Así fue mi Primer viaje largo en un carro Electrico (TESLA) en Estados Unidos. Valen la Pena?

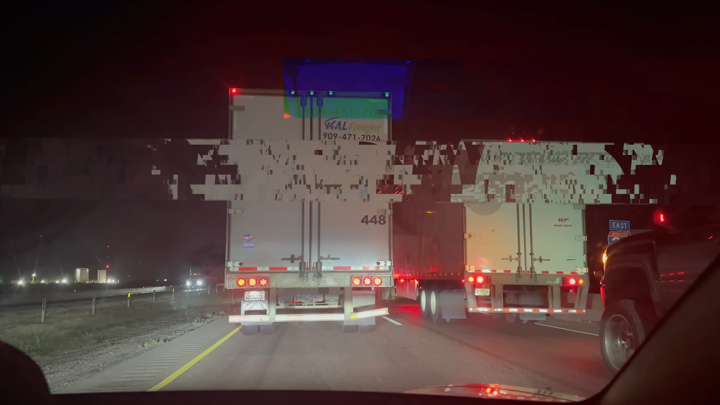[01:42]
qué decirle no llevo ni 20 minutos de viaje en carretera y al parecer hubo un accidente aquí realmente no hemos visto nada porque bueno estamos parados aquí el tráfico está parado hay que ver realmente porque si el pronóstico eran siete horas hay que ver entonces a qué hora